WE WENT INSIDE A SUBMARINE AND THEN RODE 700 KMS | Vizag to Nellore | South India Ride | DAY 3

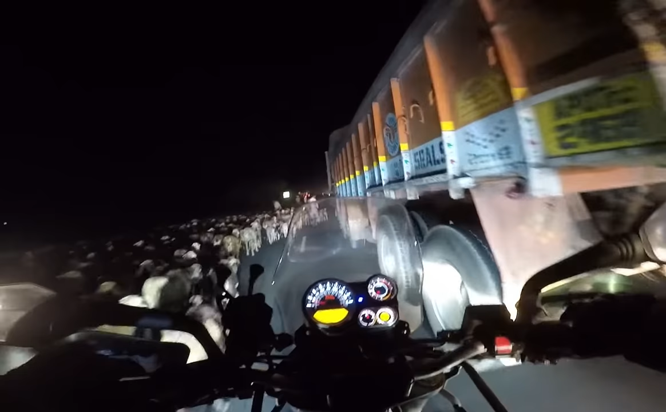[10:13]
Well, it's 8:30 PM and I've reached Vijayawada.
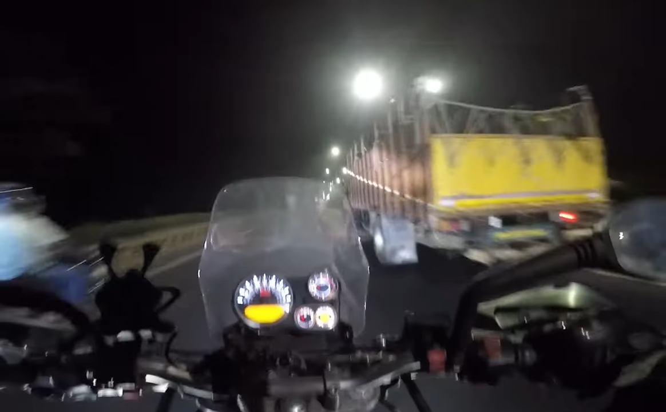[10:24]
I mean, almost I've reached Vijayawada, and we are going damn slow because we are facing a lot of traffic because it's Sunday and sab ghumne nikle hai, to dhawa wawa pura bheed hai.
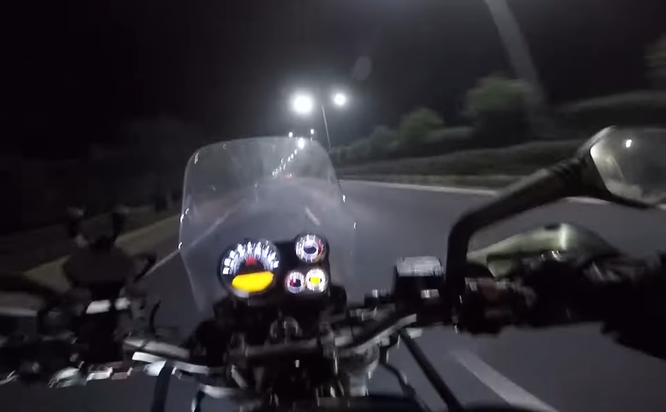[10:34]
थोड़ा और रात होने के बाद शायद ही खाली मिल जाएगा. अगर खाली मिले तो बहुत ही अच्छा है.
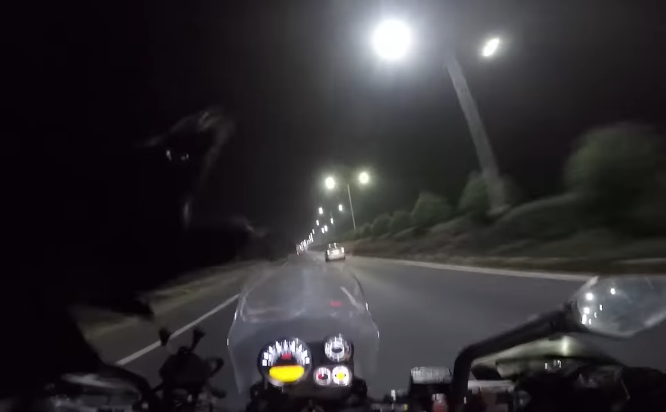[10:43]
अगर हाईवे ऐसा होता ना तो कितना अच्छा होता बोलो.
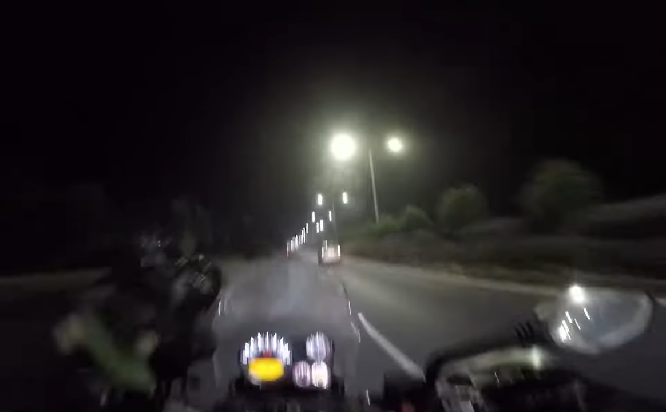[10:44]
एकदम लाइट, इट्स लिट अप, देन कोई
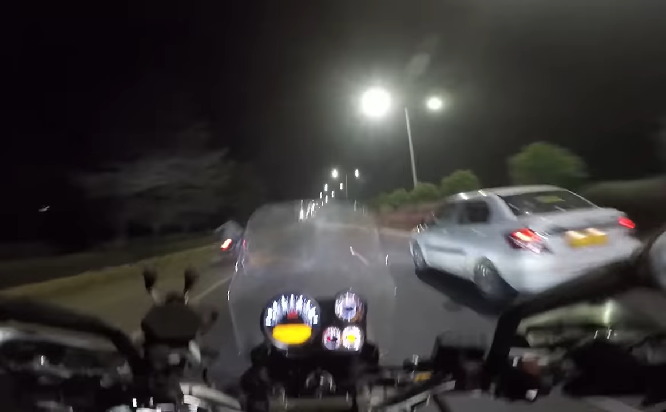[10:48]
लाइट्स की ज़रूरत ही नहीं होता.
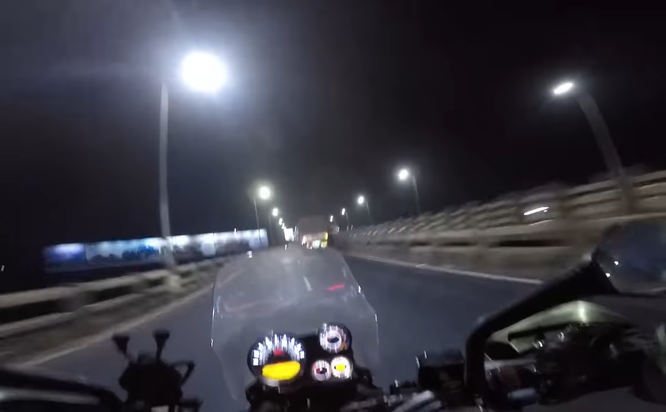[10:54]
एस्टिमेटेड गूगल टाइम इज 2 AM फॉर नेल्लोर. लेट्स सी how well we can cope up with that time, or usse bhi zyada der hoga pata nahi.
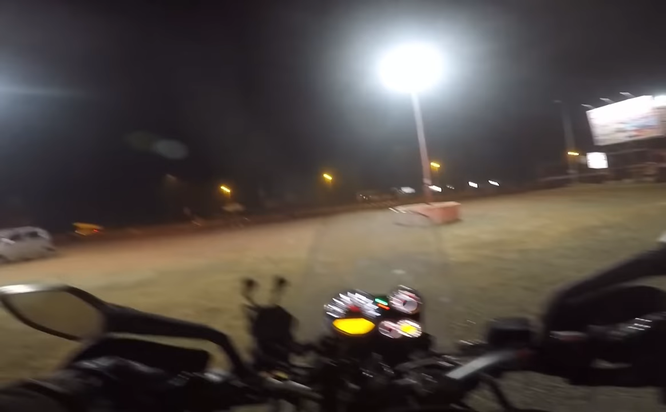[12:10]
Actually more than that. And the Vijayawada Nellore Highway, Vijayawada Bangalore and Nellore Highway is so good, man.
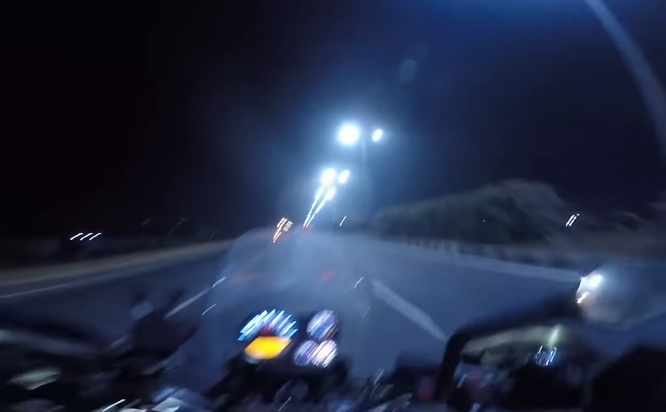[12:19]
Just look at the road full of lights. The road is just lit up. No traffic, 6-lane roads. Absolutely amazing. We are maintaining 120 kilometers an hour and it's 11:20 in the night. More 240 kilometers to Nellore. Let's see, 120 kilometers, 100 ka average pakad ke chalte.
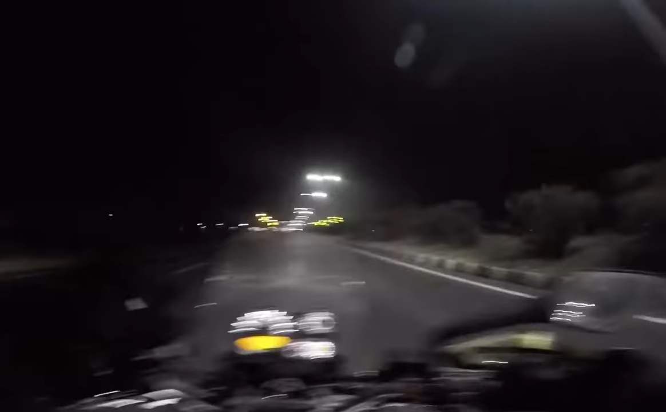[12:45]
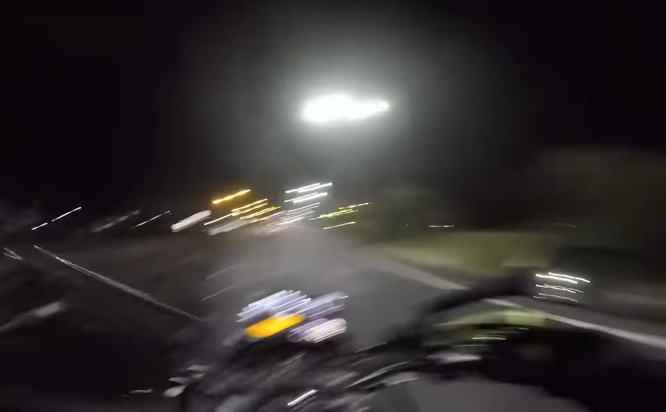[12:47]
Agar aise speed mein maintain kare, then we can reach Nellore in 3 hours. Itna der 4 lane mein chalane ke baad 6 lane milna,
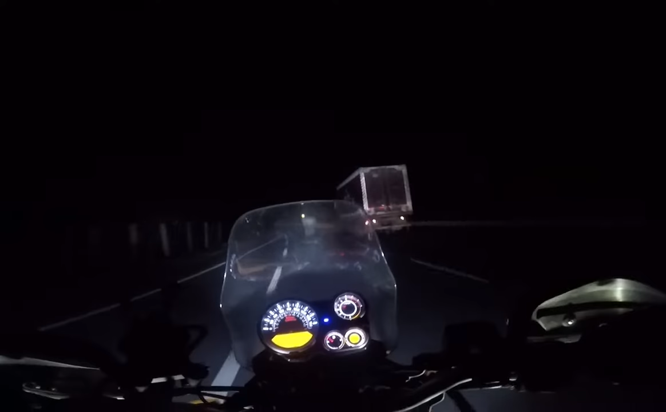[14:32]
रोड्स आर अमेजिंग, सो वी आर मेंटेनिंग अ वेरी गुड स्पीड अराउंड 110 किलोमीटर्स एन आवर. बीच में ब्रेक लिया था एक.
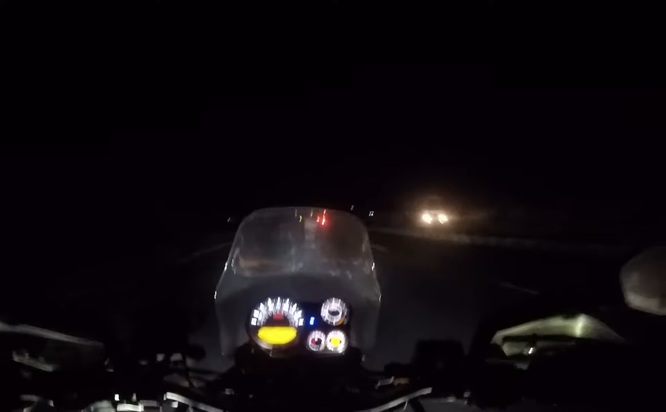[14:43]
Probably I'll reach Nellore in another 1.5 hours. Just I need to refuel. Okay, there is a petrol pump.